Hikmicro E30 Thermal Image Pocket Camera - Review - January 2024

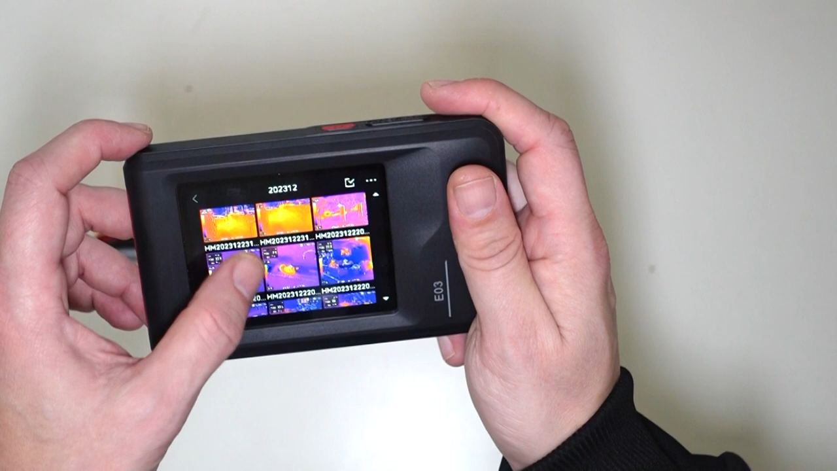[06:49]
So if we have a look at this image, for example, this photograph here is showing us the wheel, bear with me, the wheel of a train. And as we can see, the wheel of the train is very hot,
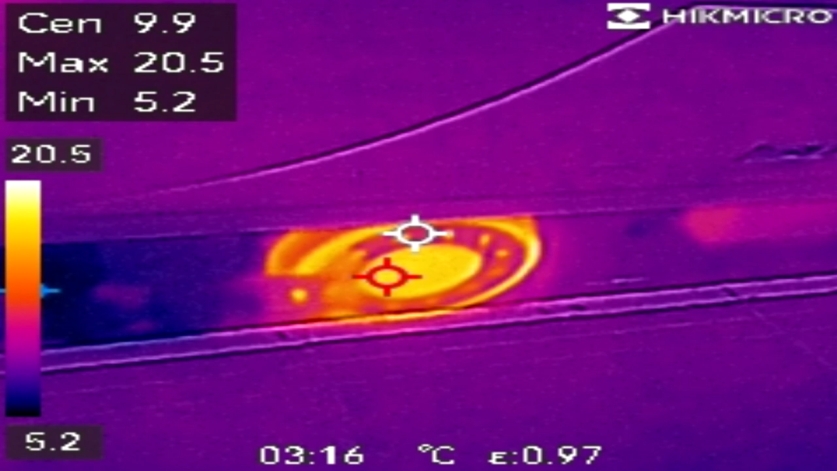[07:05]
On screen: spot 9.9°C, max 20.5°C, min 5.2°C, scale top 20.5°C, scale bottom 5.2°C
due to the fact that the brakes heat up the wheel of a train.
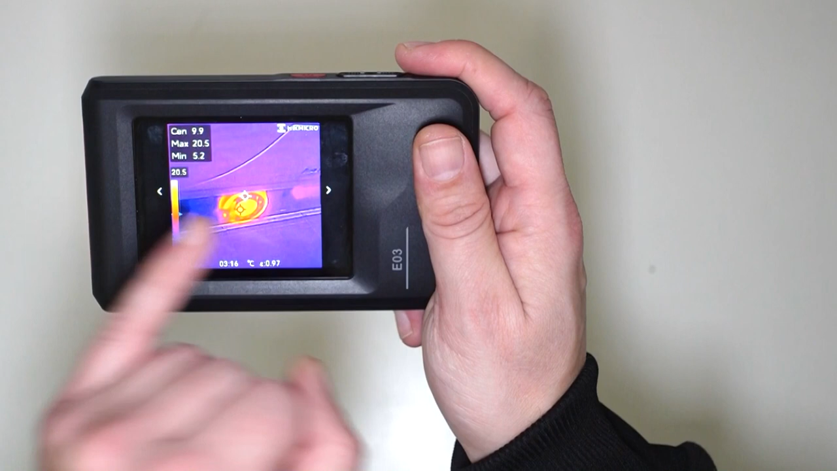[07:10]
Okay, so trains have to stop and move, and the brakes is what stops them.
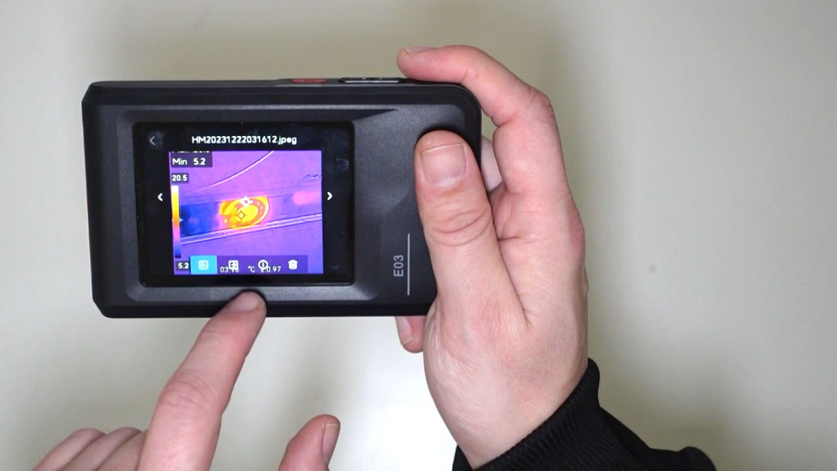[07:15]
Now, the cool thing about this is that we can have a look at the image.
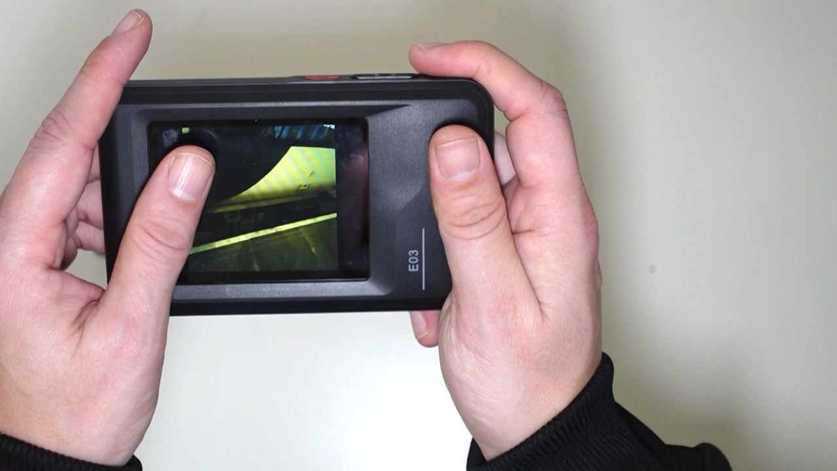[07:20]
Now, the image I'm going to show you now, this image here does not show you the wheel. So that's just a normal image, but it doesn't show you any heatness in that wheel at all. However, if we go back to the thermal imaging shot,
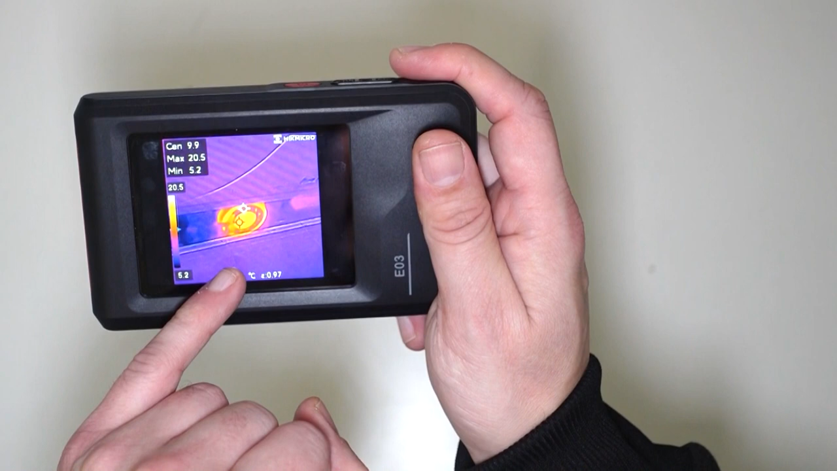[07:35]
On screen: spot 9.9°C, max 20.5°C, min 5.2°C, scale top 20.5°C, scale bottom 5.2°C
we can see how hot that wheel actually is.
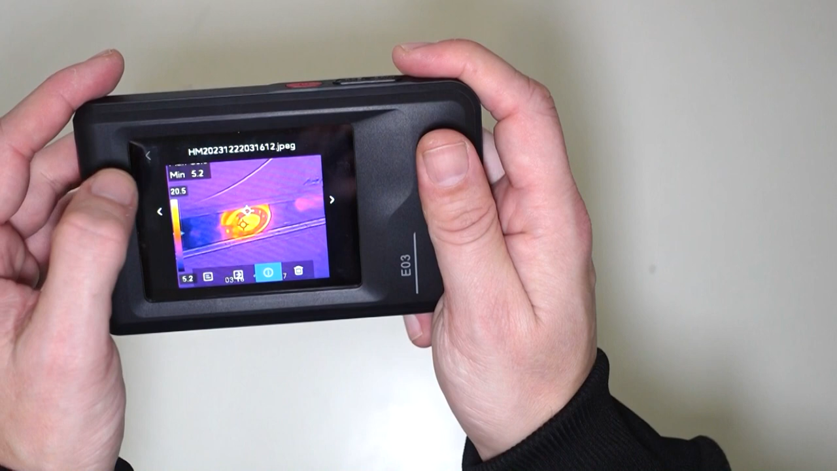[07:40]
Now, moving on to that, let's have a look at another image. So, for example, this one is of an ambulance. Again, note the wheels of the ambulance. The wheel of the ambulance is very, very hot.
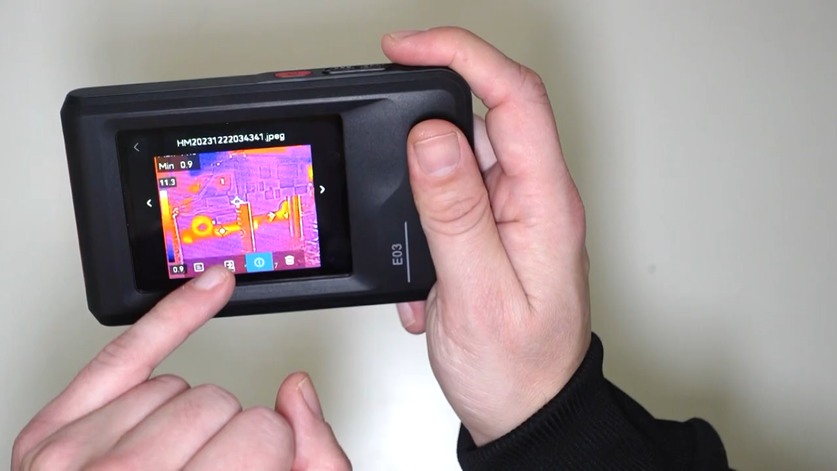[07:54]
So, if again we go to the normal looking image, bear with me, guys, that's what the ambulance does look like.
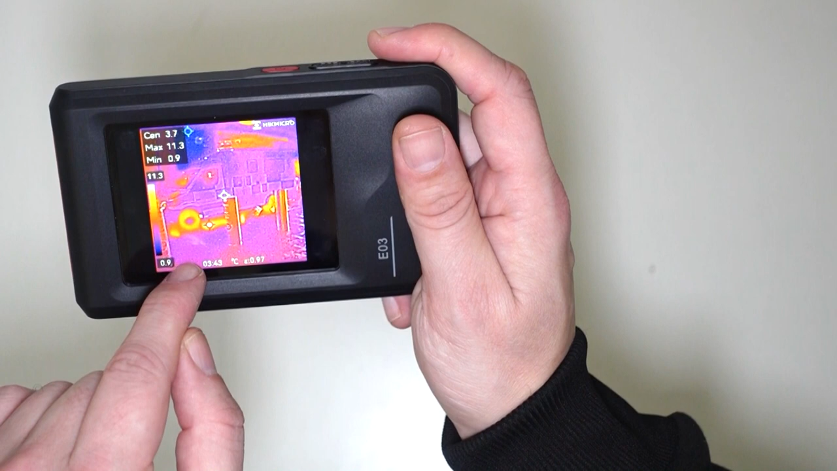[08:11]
On screen: max 11.3°C, min 0.9°C, scale top 11.3°C, scale bottom 0.9°C
we can clearly see that the wheels of the ambulance are very hot.
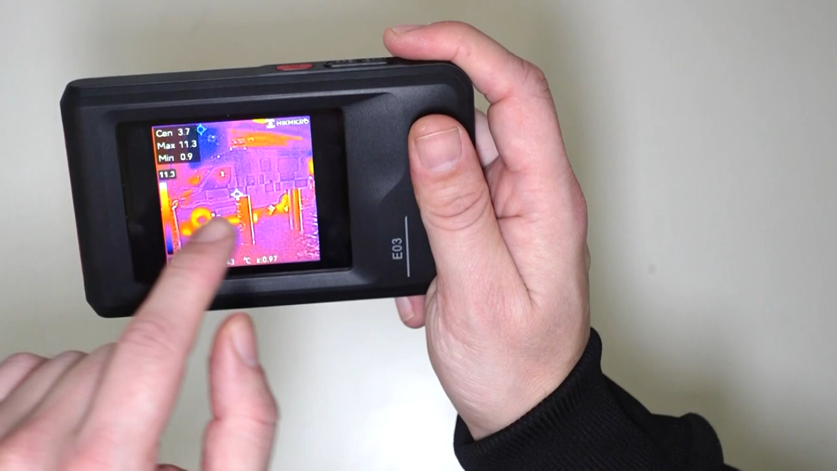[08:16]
On screen: max 11.3°C, min 0.9°C
So, let's have a look at another image with regards to this device.
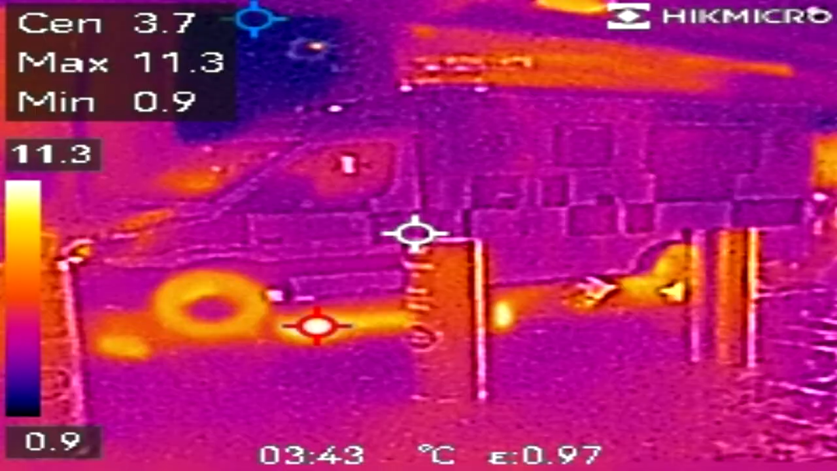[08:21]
On screen: spot 3.7°C, max 11.3°C, min 0.9°C, scale top 11.3°C, scale bottom 0.9°C
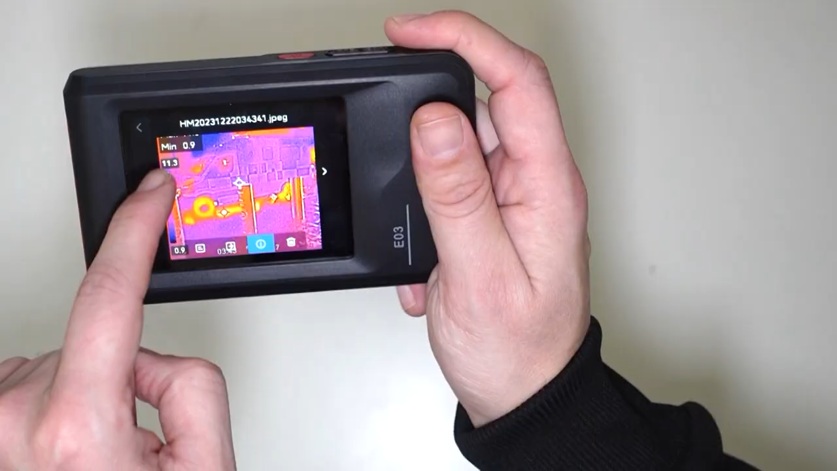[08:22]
So, this one was taking on the bus, but let me come off this, come back down.
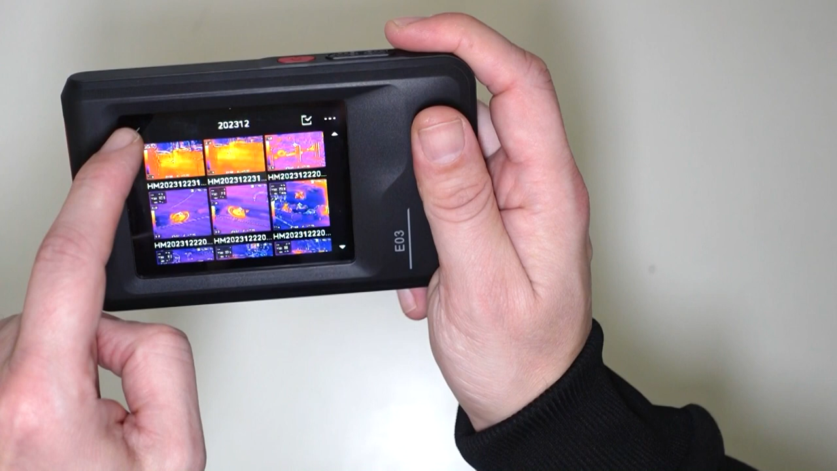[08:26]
So, here we go. We've got another shot right here.
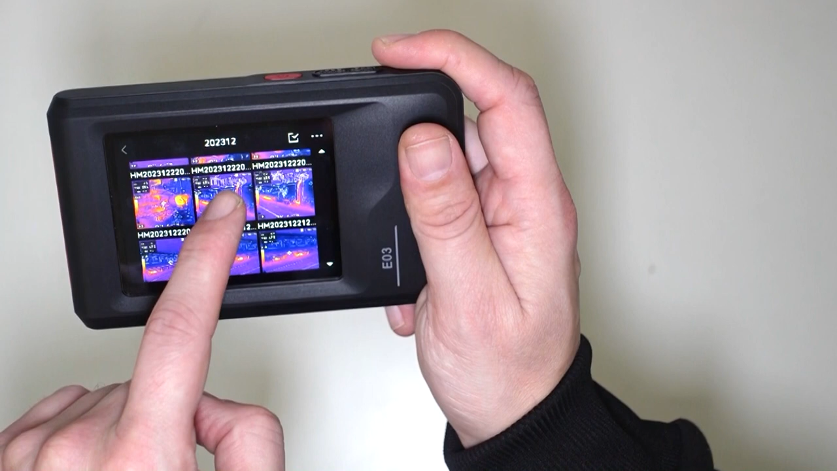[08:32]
So, again, this is a diesel train, okay?
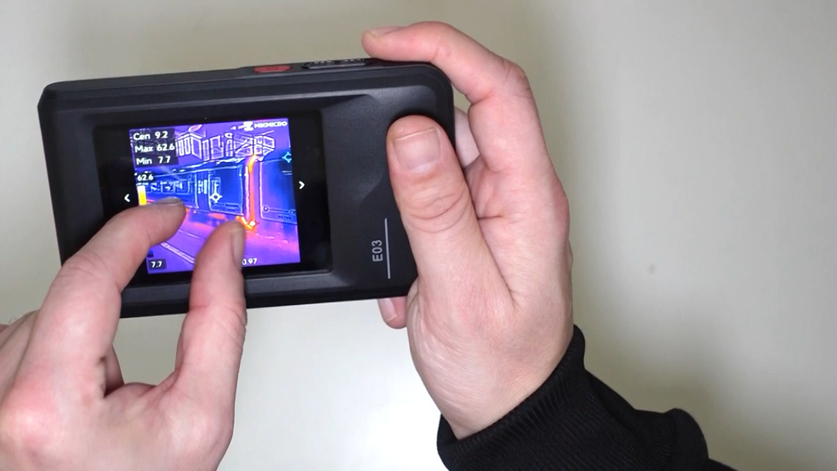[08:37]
So, if we have a look down here, we can see how hot the engine is on this train. And this is an exhaust pipe. Yeah, an exhaust pipe. So, this line going up is an exhaust pipe. Look how hot that exhaust pipe is.
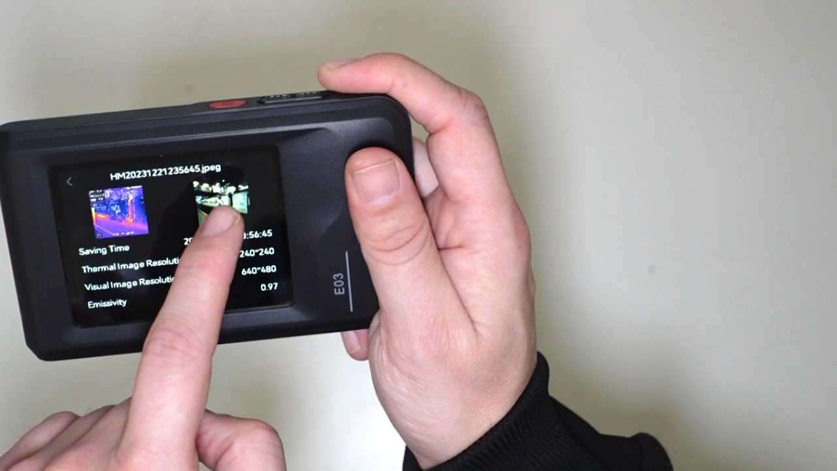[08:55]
Now, if we click here, and if we go to the normal image, have a look at that. We cannot tell how hot part of this train is by looking at the normal image.
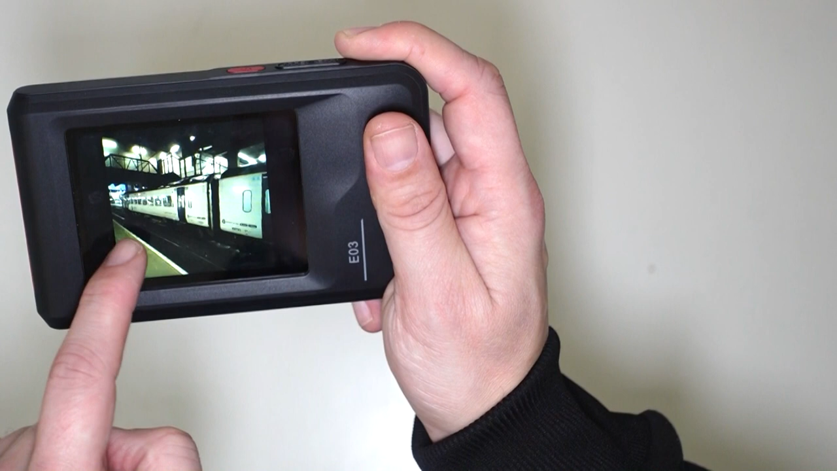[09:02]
However, if we go back and have a look at the thermal imaging, we can see exactly how hot this train is apart.
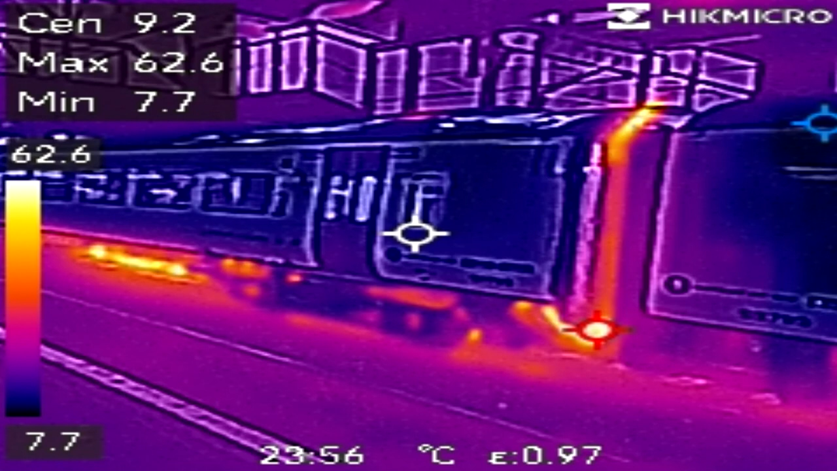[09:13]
On screen: spot 9.2°C, max 62.6°C, min 7.7°C, scale top 62.6°C, scale bottom 7.7°C
For example, this part down here is the hottest part of this train.